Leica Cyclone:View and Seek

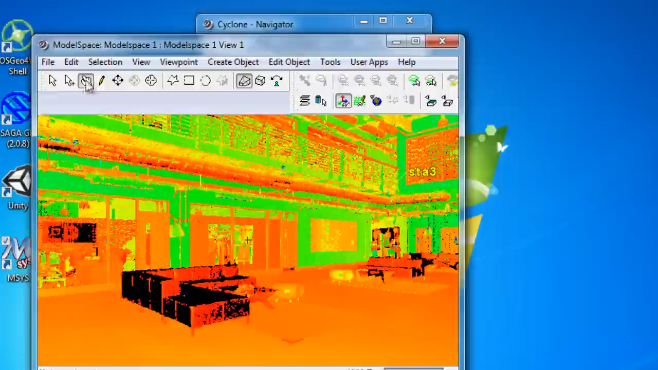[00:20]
this hand selected and we can start with this hand option which allows which is view mode we can start to look around the data and we can see
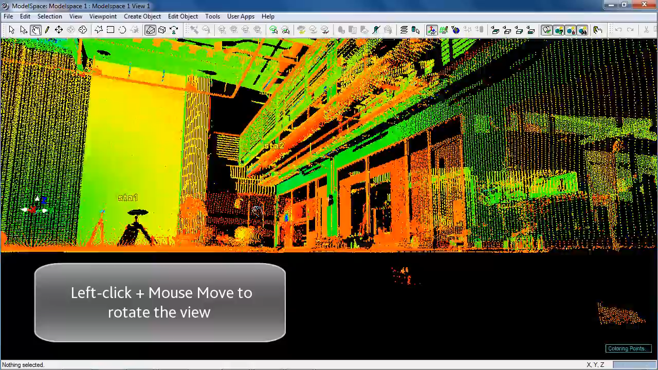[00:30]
what we have and it's labeled some of the stations for us but these were the positions of markers
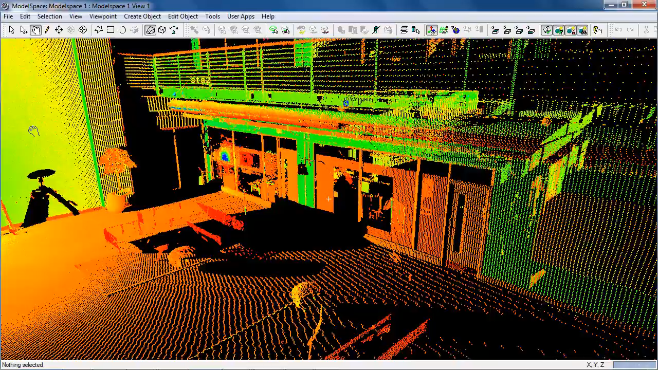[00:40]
and they were used during the scan
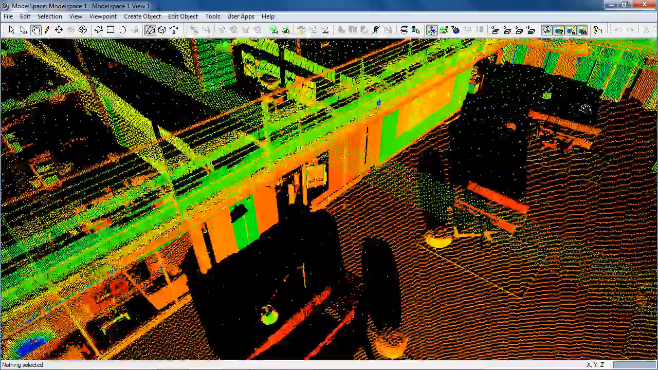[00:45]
we can see that from this one scan there are some areas
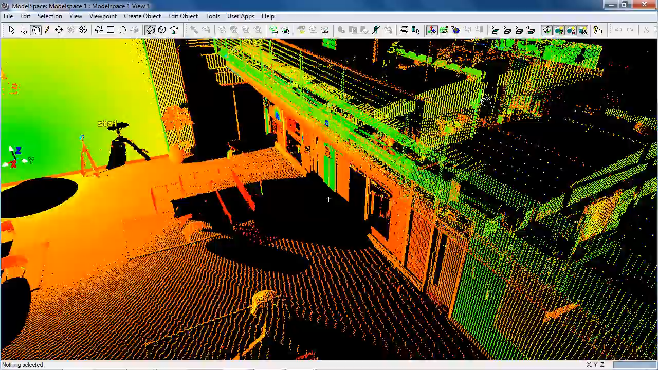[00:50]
that are just black there's no data because they were behind other objects laser can't see through something solid we
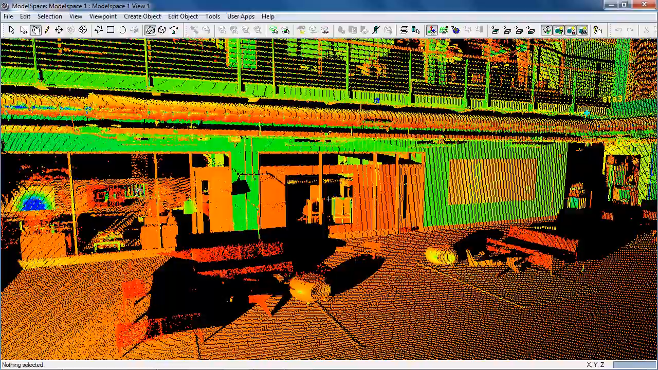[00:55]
can also see we can see through different glass windows and we can see
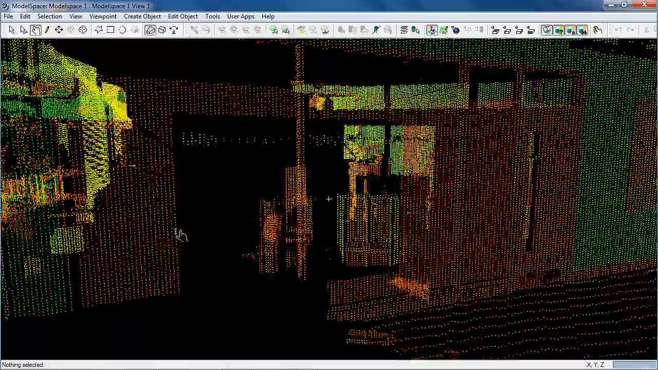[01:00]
some of the objects inside different offices now if i want to focus on somewhere
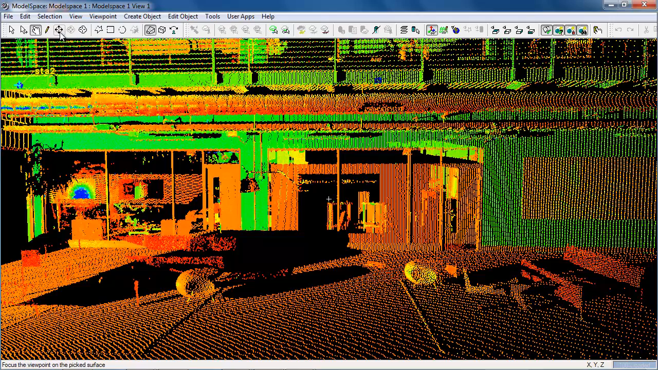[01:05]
else i can set my seek point so the seek point is where
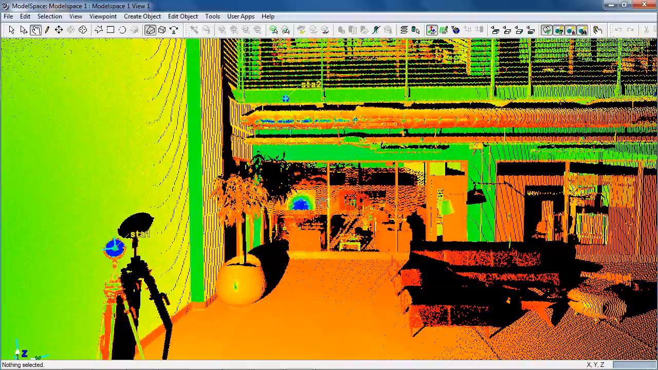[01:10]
all my camera movements as i turn around it's
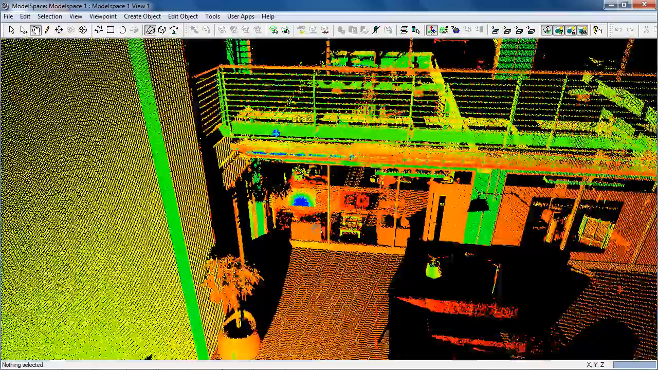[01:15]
all rotating around the seek point so i put the seek point here on this frame
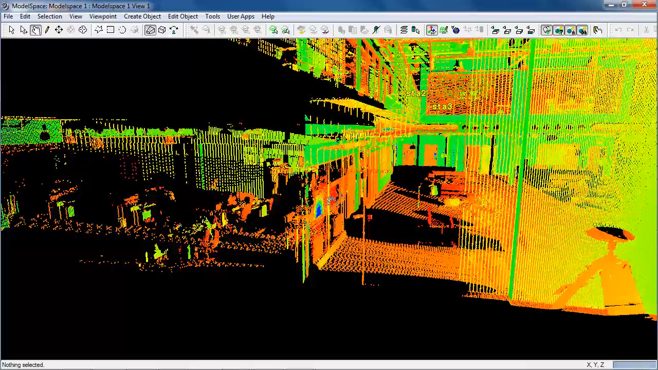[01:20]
of this window which is going to allow me to look around and see inside this office the data is
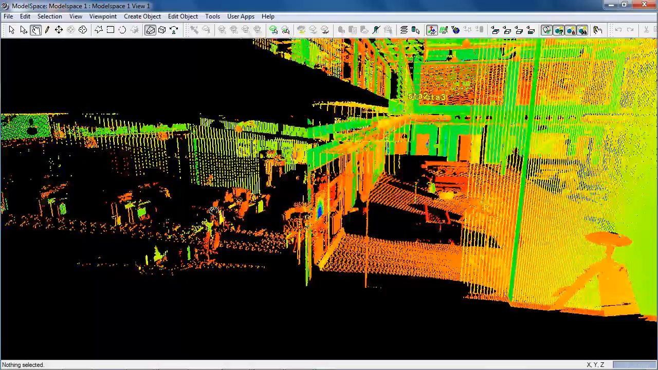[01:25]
clearly not very good there and we should never use data that's been scanned through glass because it's refracted by the glass and that means that the data points are not accurate so we can't actually use this data for registration or
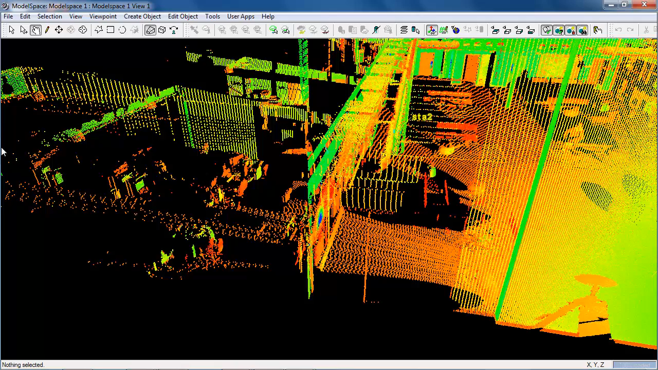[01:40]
for anything that requires any form of accuracy at all we would need to provide other scans
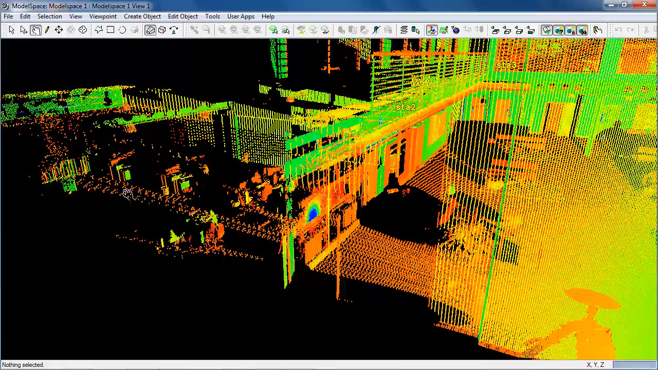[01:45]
inside this room to get that data accurately go back to seek now there's a hotkey for this now you see as i move over i get little hints on what each button means and some of them have a letter as well after the mode so seek is the s key so just by pressing the s key you can see this icon is going to change between the seek icon
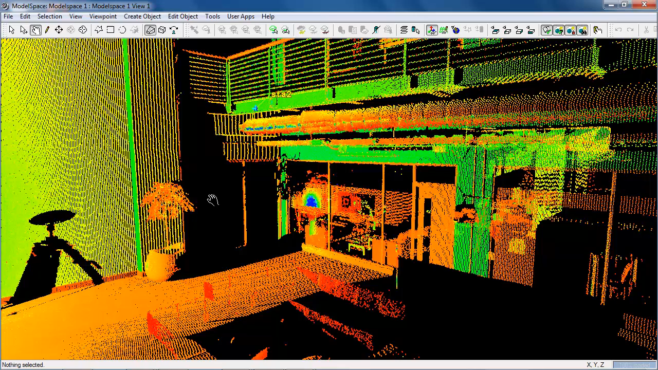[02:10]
and the view icon so just by pressing the s key so i want to
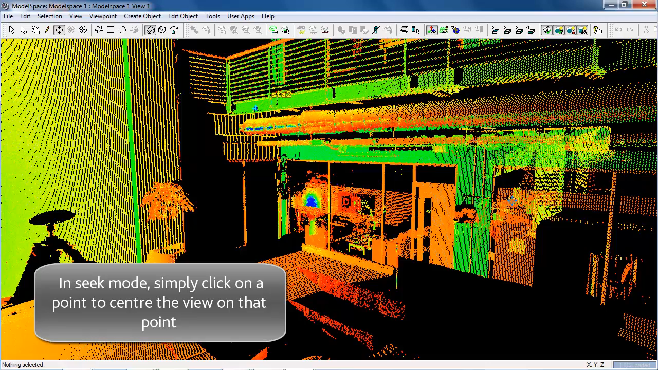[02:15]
move my point of view and perhaps look more around to the right i can
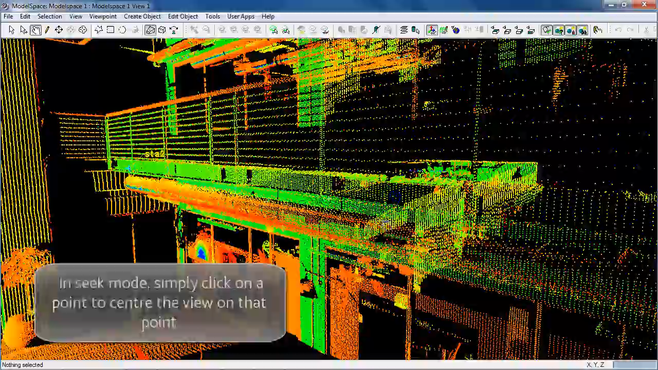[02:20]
rotate there and just moving the mouse left and right i can turn left and right
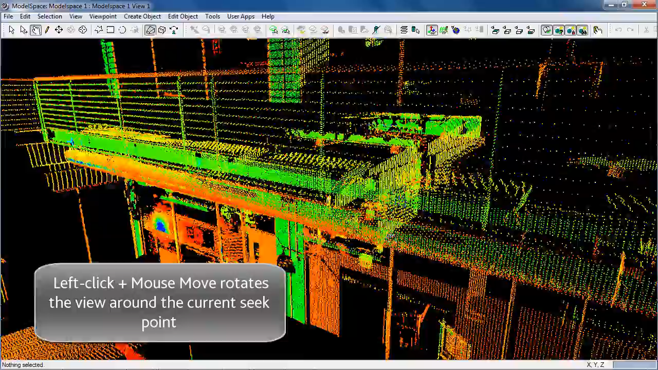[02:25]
moving the mouse up and down and if i hold the middle mouse button
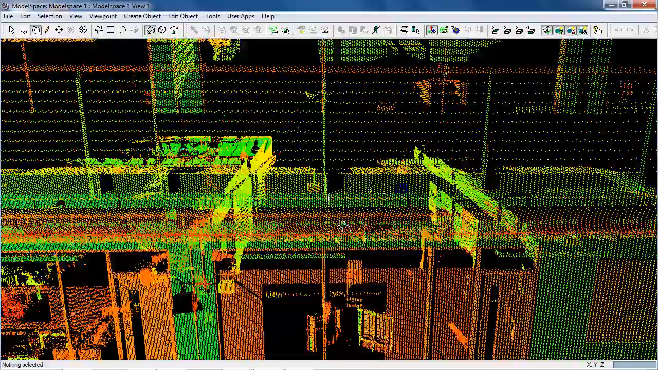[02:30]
i can zoom in towards the seek point and i can zoom out
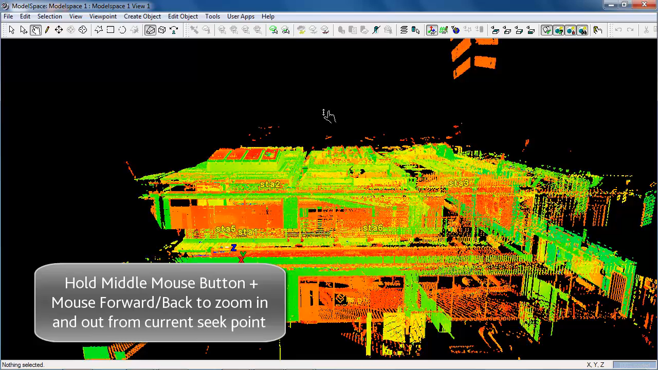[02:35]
and i can see pretty much the whole building if i zoom out like that
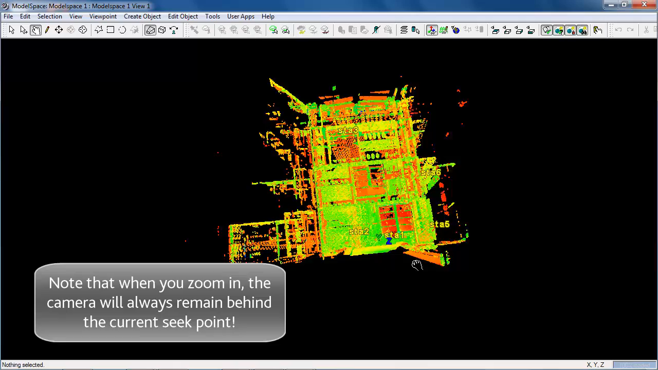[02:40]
and so we can see the whole of the sort of scan area now i was talking about light
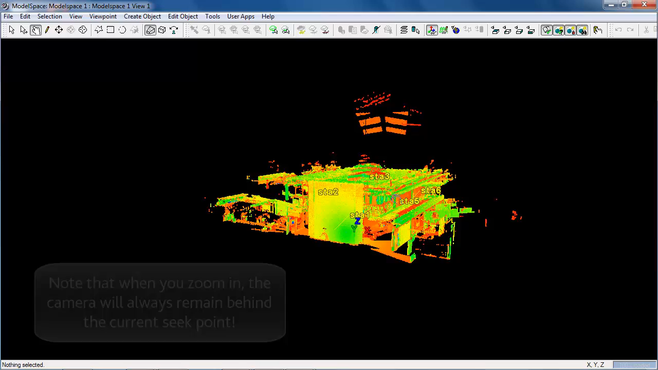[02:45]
refracting light also reflects on glass so we see we've got some interesting looking points away in the sky this is actually just the result of reflections on the glass skylight and some of the lights reflected and bounced back into the floor or something and it's that
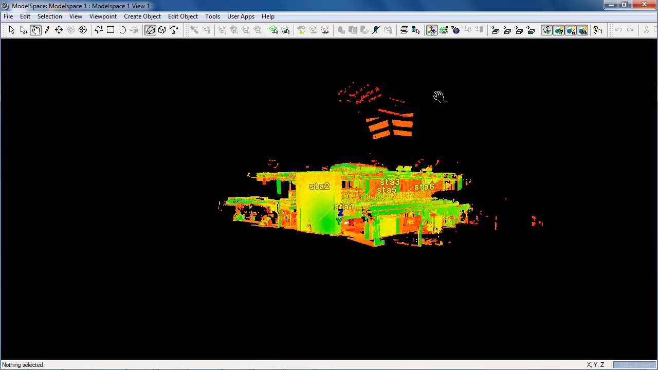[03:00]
reflection actually being picked up by the scanner so it thinks there are these strange floating surfaces in the air and also at some point those points would need to be removed from our models
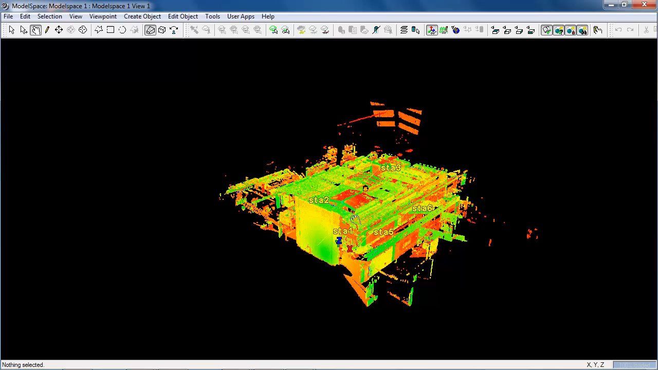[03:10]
so put holding down my middle mouse button and pushing the mouse
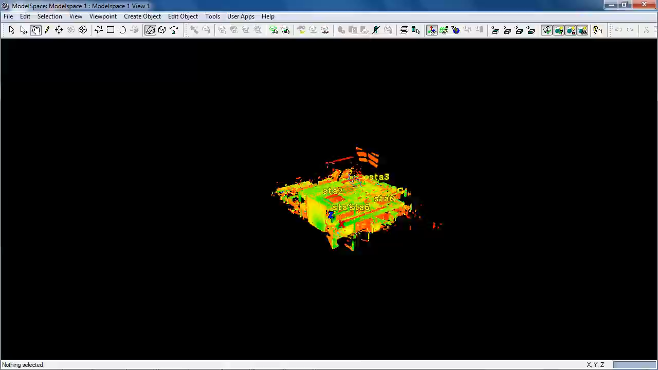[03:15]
forwards and backwards i can zoom in and out it's worthwhile just
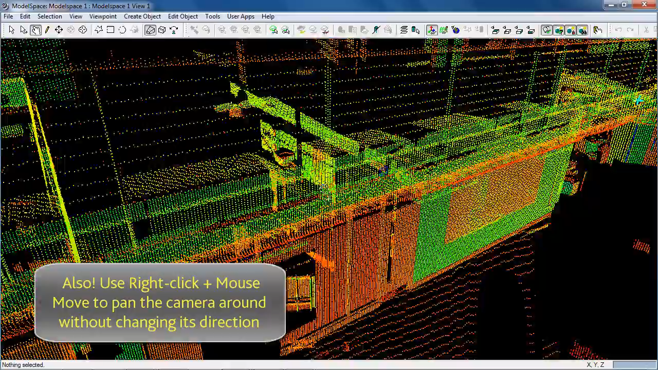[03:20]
practicing with view and seek
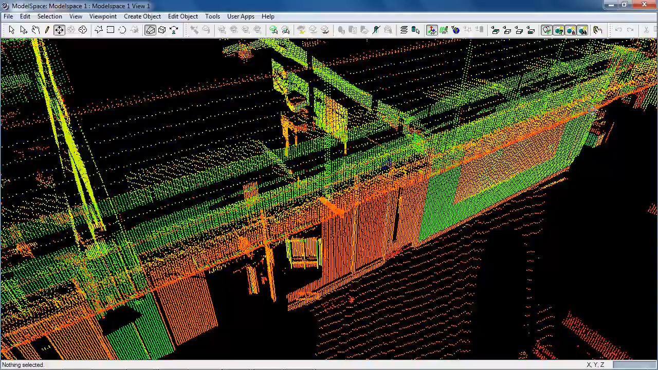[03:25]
to just try and move around the model look at different areas and get comfortable and get comfortable with these controls